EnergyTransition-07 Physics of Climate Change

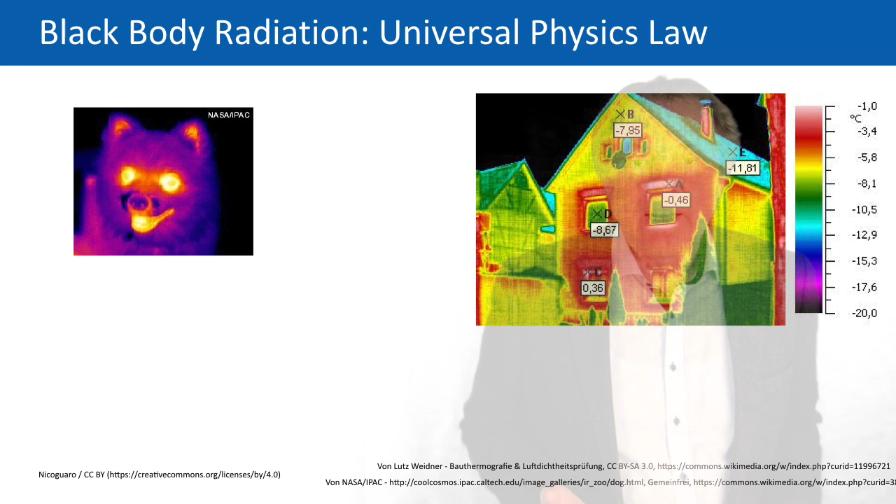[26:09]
you use this technically, for example, in these infrared cameras, where you can make, for example, a photo of your house. and when your house is well insulated, it has a low temperature, and at areas in the winter, and you're heating inside, at areas where there's a bed insulation,
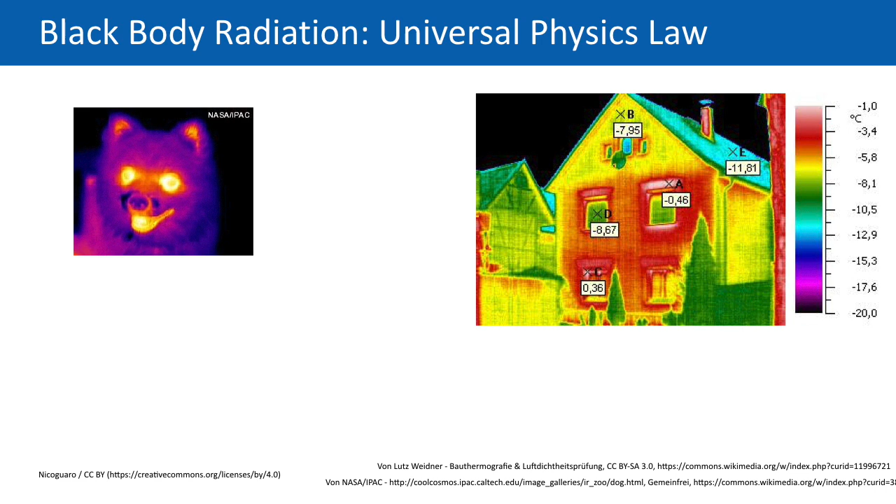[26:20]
the outer surface temperature of the house is quite large, and you can see that then in your infrared camera.
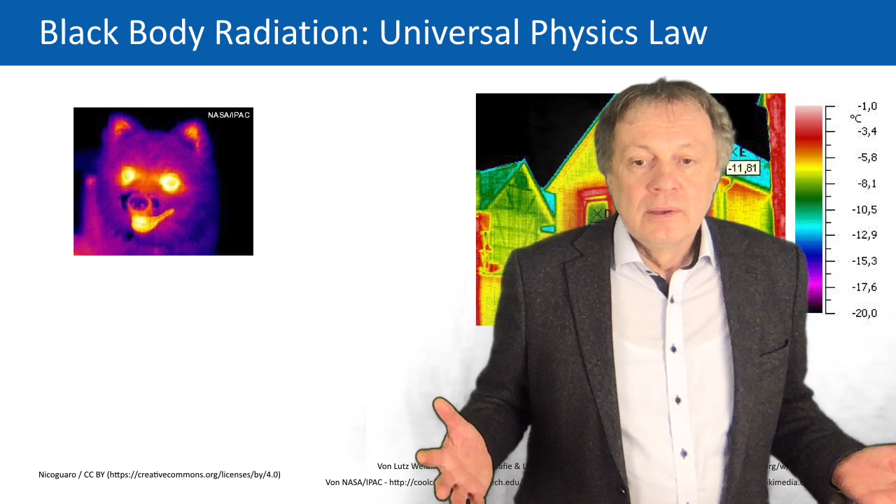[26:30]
so this can also be done qualitatively, and in this diagram you see the physics law behind it.